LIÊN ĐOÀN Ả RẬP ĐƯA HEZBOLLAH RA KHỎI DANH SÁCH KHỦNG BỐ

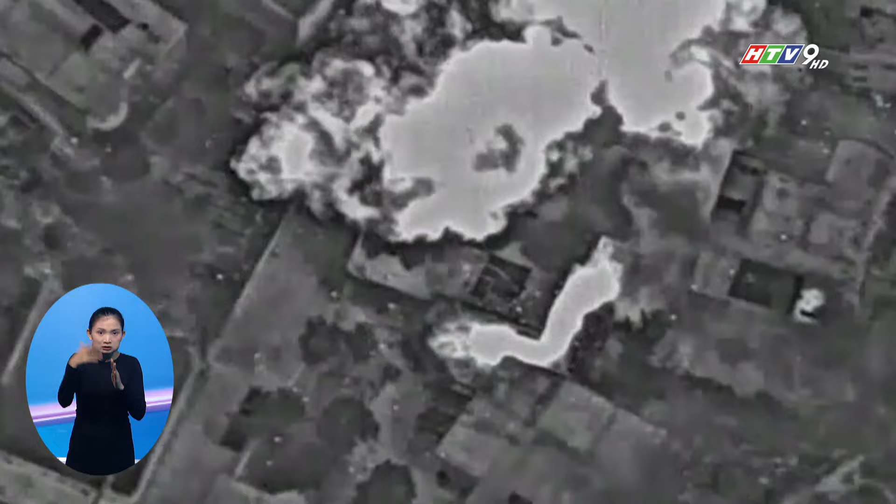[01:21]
Hãng tin Reuters xác nhận vị trí dù tấn công là làng Hula ở phía nam Liban.